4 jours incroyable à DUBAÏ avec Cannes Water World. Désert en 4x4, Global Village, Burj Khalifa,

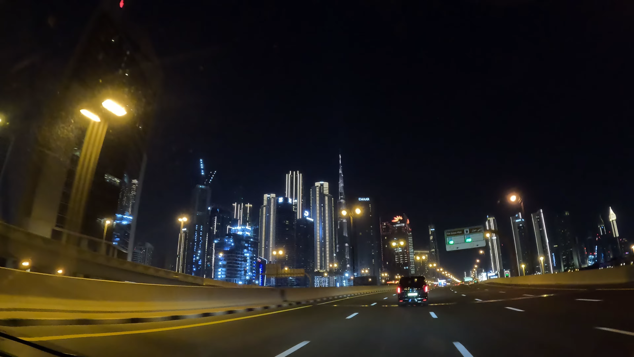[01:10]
La GoPro, elle est assez grande, la GoPro avec le fisheye. Ouais, j'arrive à filmer le haut de la tour. Ouais, c'est énorme. C'est énorme. 800 mètres. Combien 800 combien 800. Ah ouais.